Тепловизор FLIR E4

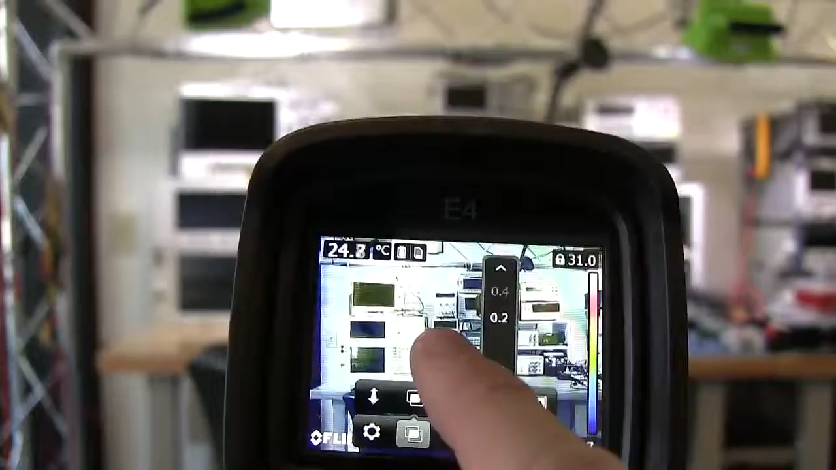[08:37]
So there we go that's that blending feature.
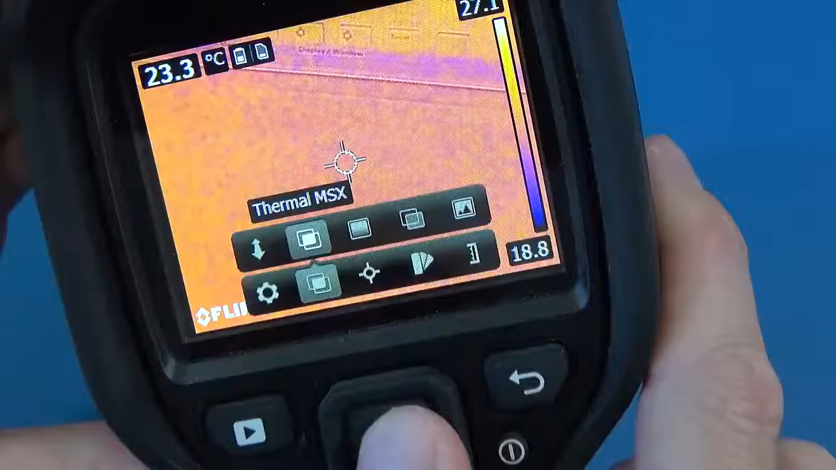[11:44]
On screen: spot 23.3°C
So they've got the MSX technology. Thermal.
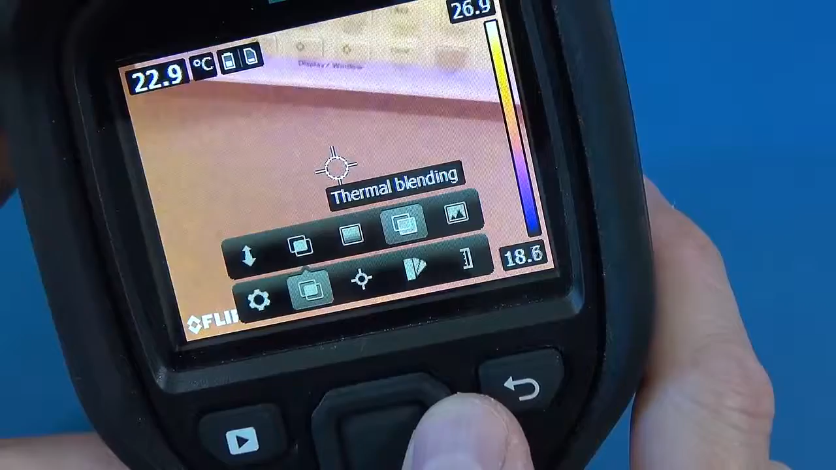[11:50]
On screen: spot 22.9°C
Got the blending.
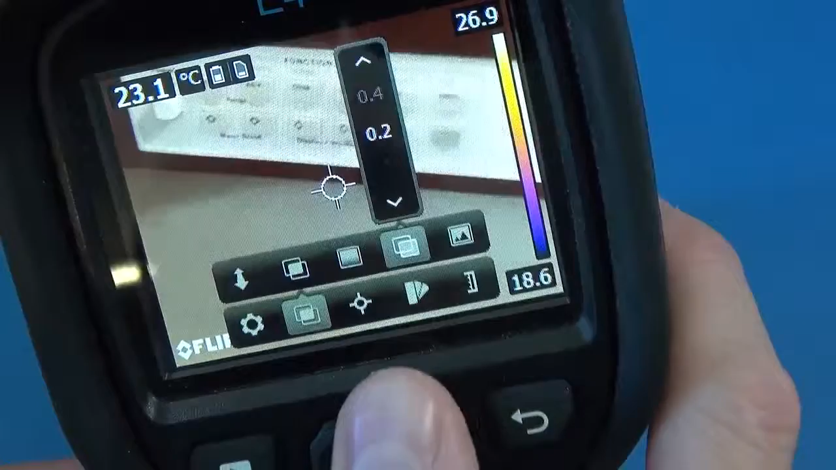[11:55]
On screen: spot 23.1°C
Go and change the blending level. And then you've got the pure digital camera.
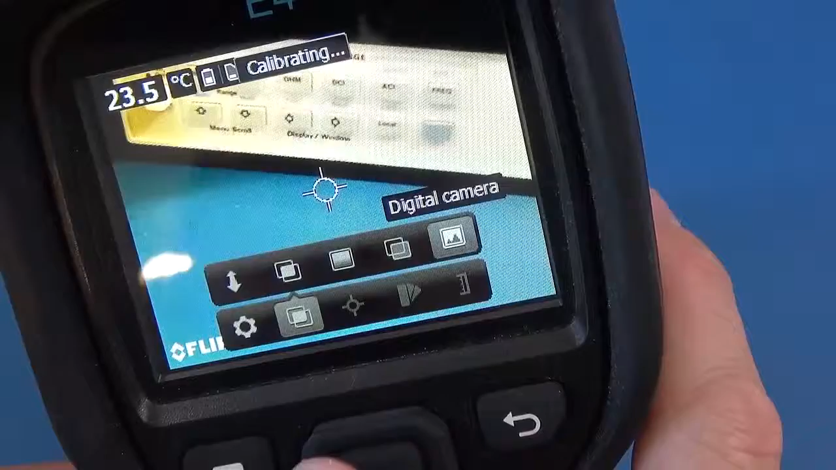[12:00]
So I can't see any other differences.
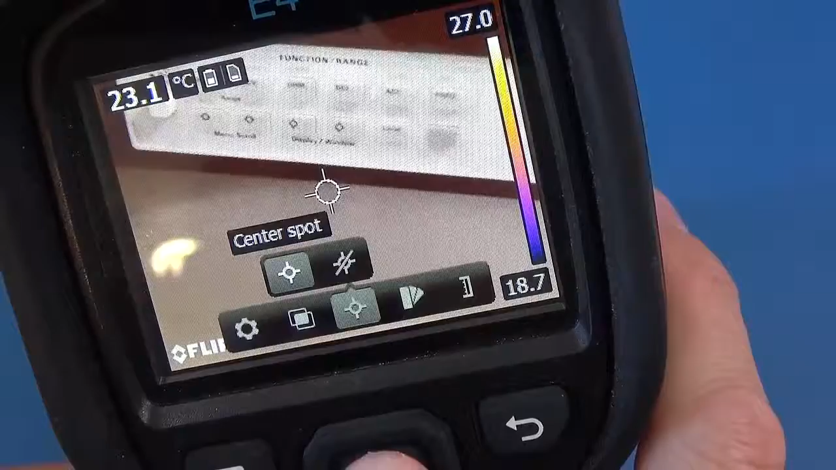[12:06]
On screen: spot 23.1°C
Let's just check they haven't added any colors.
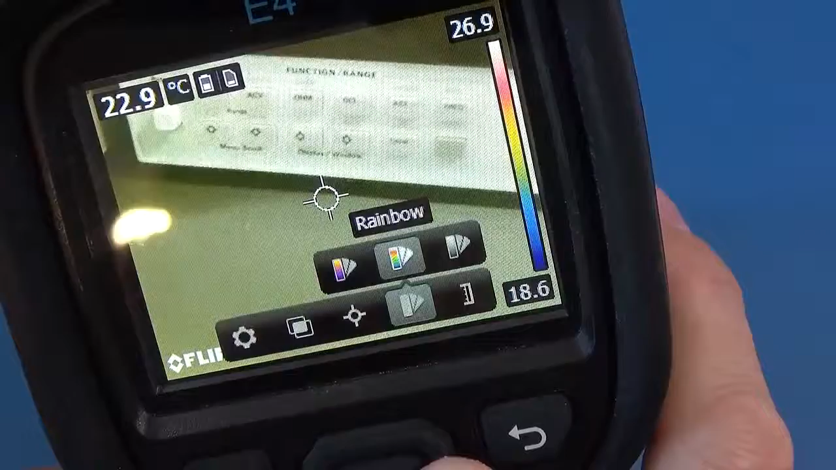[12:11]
On screen: spot 22.9°C
Got rainbow, gray and then you can lock your temperature scale on the side.
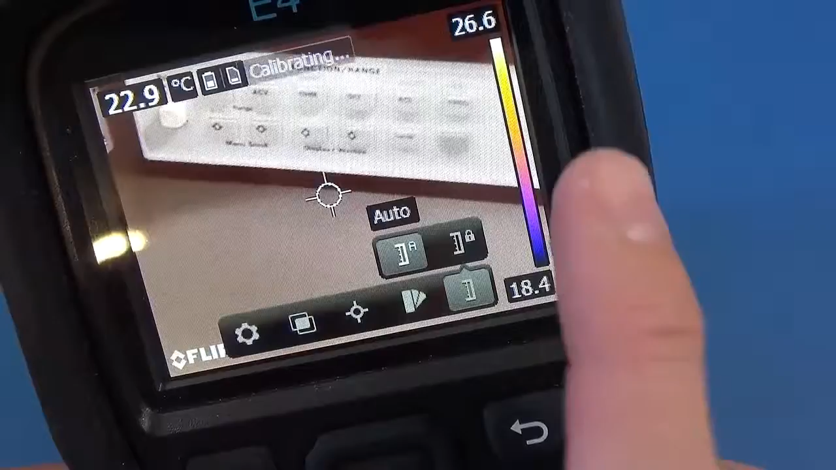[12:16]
On screen: spot 22.9°C
So I honestly don't know what the changes are between 2.1 to 2.3 and that's what I'm keen to know.